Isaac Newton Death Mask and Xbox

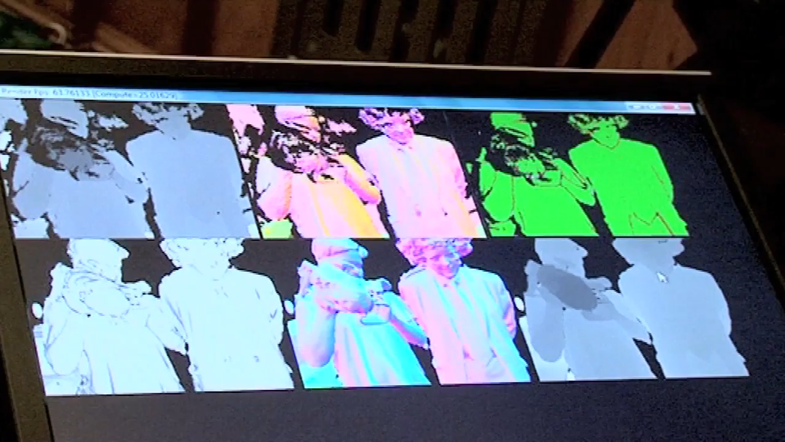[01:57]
And what we want to do is take that data and stitch or fuse that data together to create a single 3D model that you could use in a CAD application or in a computer game.
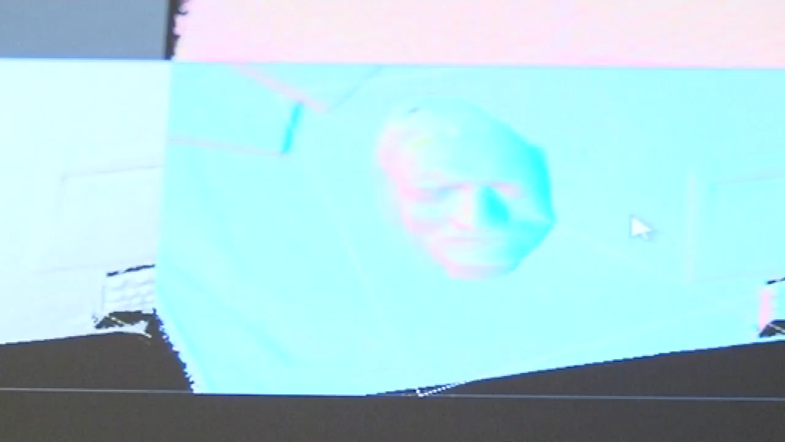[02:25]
So, what we're doing now is actually trying to move the camera such that we can capture a 3D view of the depth mask.